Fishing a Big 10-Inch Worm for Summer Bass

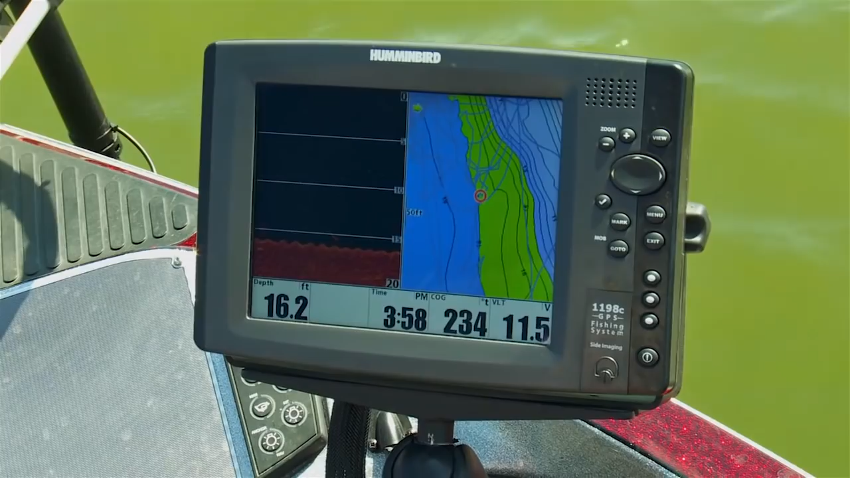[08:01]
On screen: depth 16.2 ft
when you set up on a ledge a point or whatever sometimes you use depth eye light and what that tells you by looking at the screen is we've got down imaging on one side to be able to look and see if the fish are below you then you've also got color contrast which allows on this hummingbird 1198 it allows you to stay positioned so you're on the break it's so critical as you can see where that green area is at it's it's right
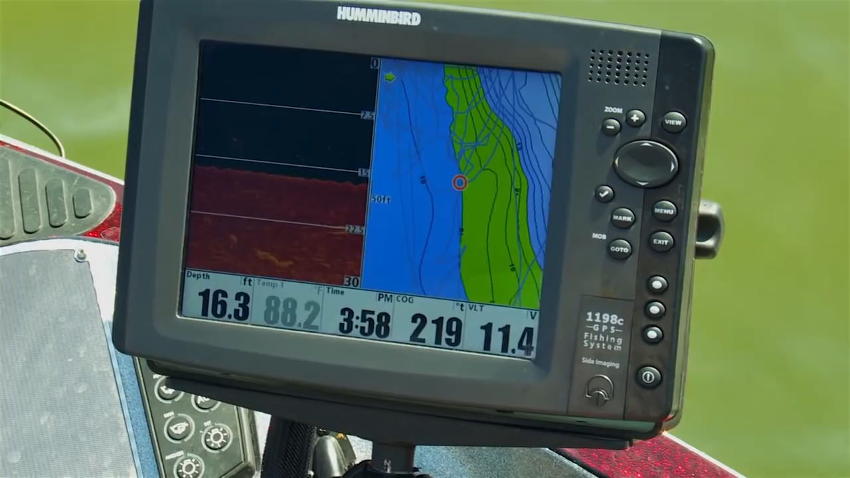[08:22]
On screen: depth 16.3 ft
on the break that's where our boat's positioned with the circle you're setting right on the edge where you need to be to be able to catch more fish and you can use that on a point you can use it anywhere say we move let's talk
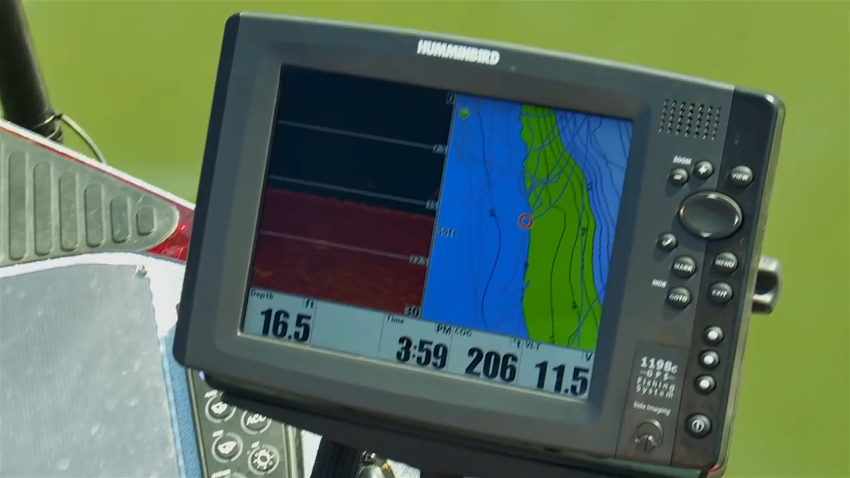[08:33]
On screen: depth 16.5 ft
about we're going to move we're on this ledge now we're going to move we can leave that set the exact same way we know the fish are
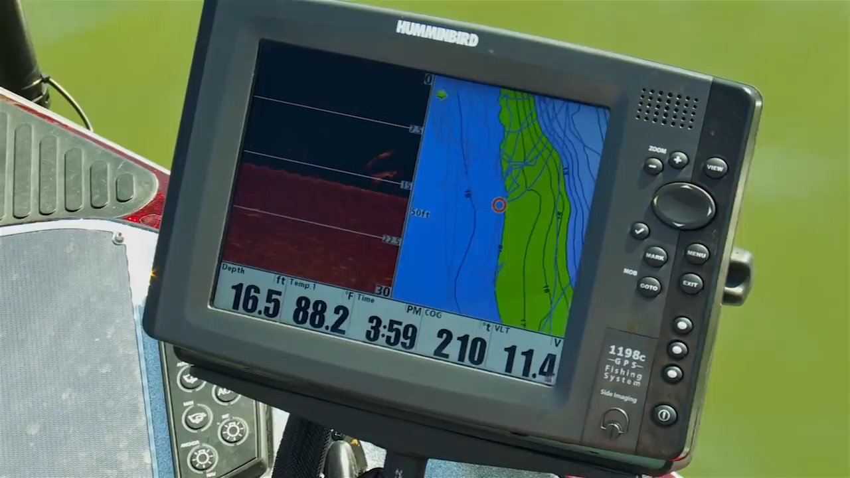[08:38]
On screen: depth 16.5 ft, water 88.2°F
patterning to where they're found at those depths you might be able to pull up on another spot that looks exactly
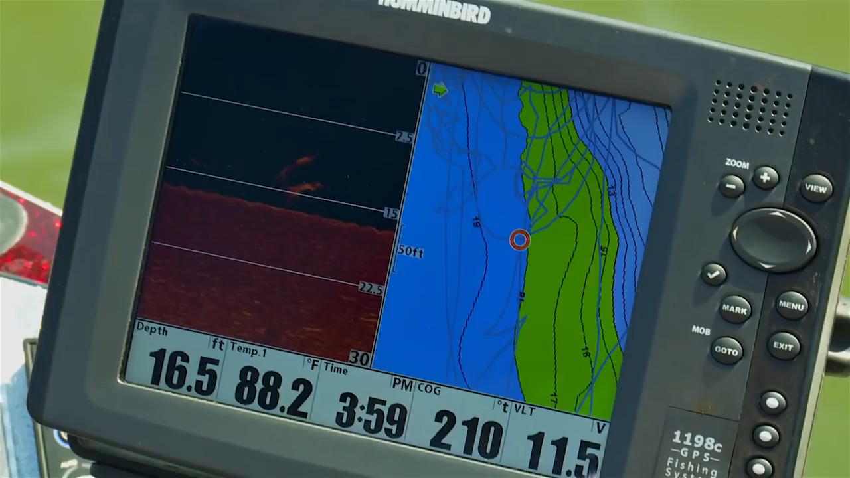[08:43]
On screen: depth 16.5 ft, water 88.2°F
like it with the same contrast of color and be able to find those fish so really important feature of lake master maps it's really neat deal but use your electronics your electronics are huge if you want to be able to catch fish offshore